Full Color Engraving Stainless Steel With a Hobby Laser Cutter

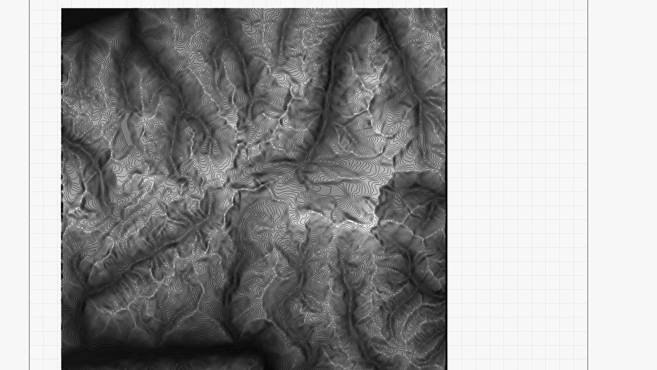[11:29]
This is a more detailed design using the full section that I downloaded earlier. Because the contour lines are exported as a vector the laser is actually able to follow them exactly instead of having to raster scan the image like it would have to do with a PNG or a JPEG file.